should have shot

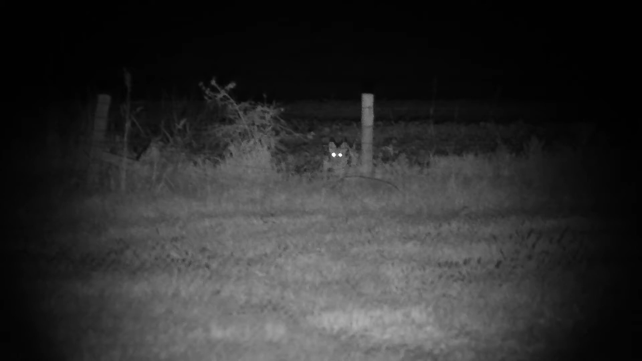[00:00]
Don't move. Close. He's gotta be close. Right on the corner. Don't shoot. Not yet. Tell him what to do. Just let him keep going.
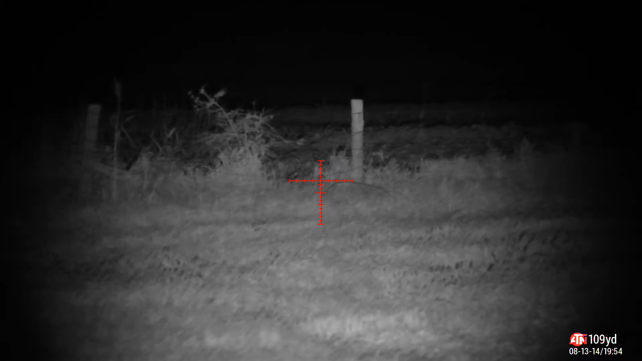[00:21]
Or should I shoot him? He's at the corner dude. He's close as fuck. There. Shoot him. Oh no he's gonna come through the gate. He's gotta be close. He's gonna pop out. You got him? Not yet.